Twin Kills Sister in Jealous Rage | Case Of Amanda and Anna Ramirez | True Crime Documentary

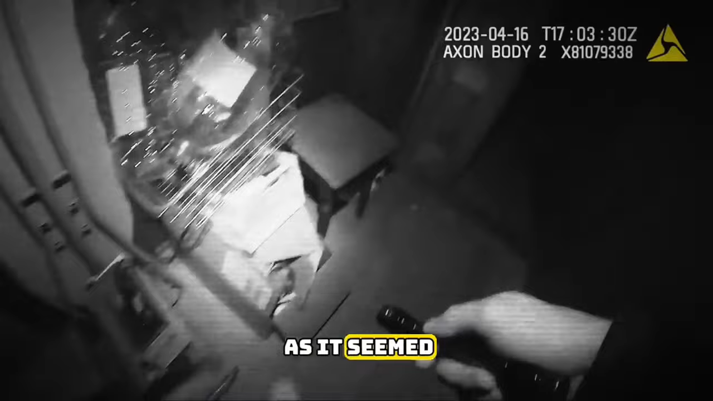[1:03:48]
I carefully inspected the room once more, searching every corner.
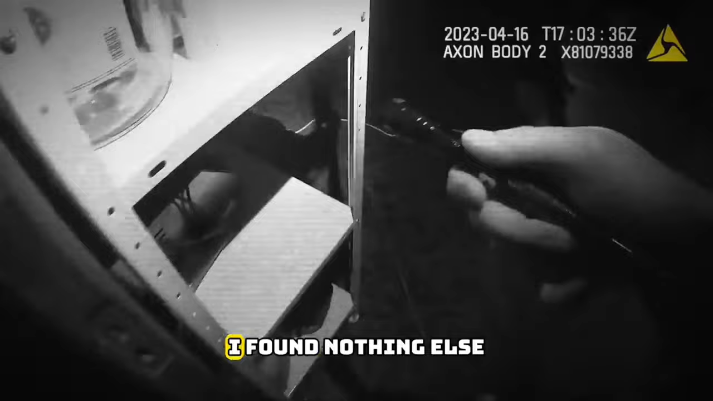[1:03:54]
Unfortunately, I found nothing else of note. No signs of a break-in, no signs of a struggle, just the mess typical of a single student's dwelling.
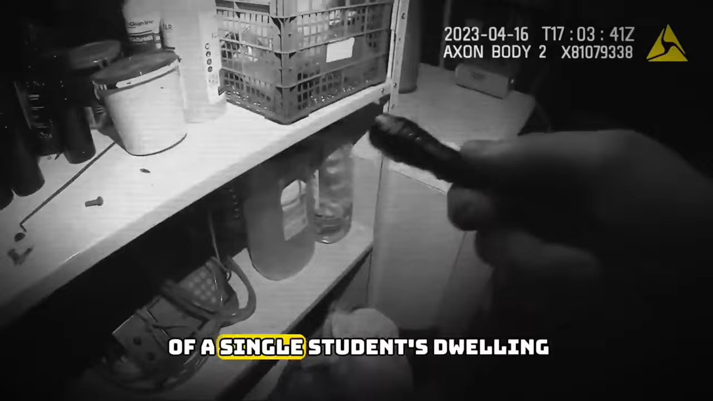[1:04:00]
However, one item did catch my attention.